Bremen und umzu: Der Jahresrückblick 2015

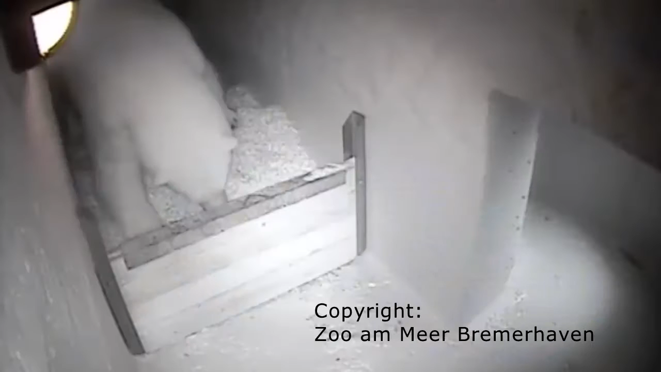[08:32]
Genauer, ein Eisbärenbaby. Zum zweiten Mal innerhalb von zwei Jahren und darüber hinaus völlig unerwartet, ist das in Gefangenschaft seltene Ereignis eingetreten.
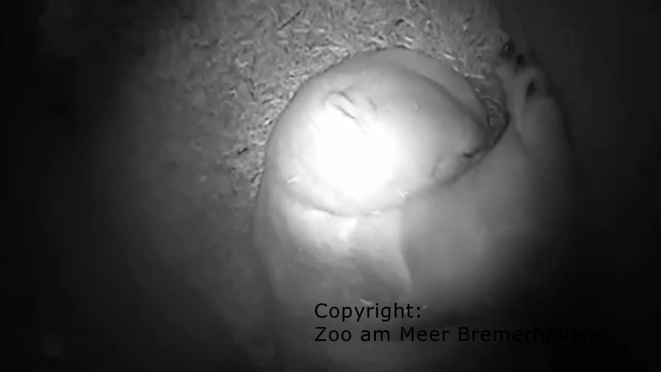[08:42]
Eisbärmädchen Lale hat also ein Geschwisterchen bekommen.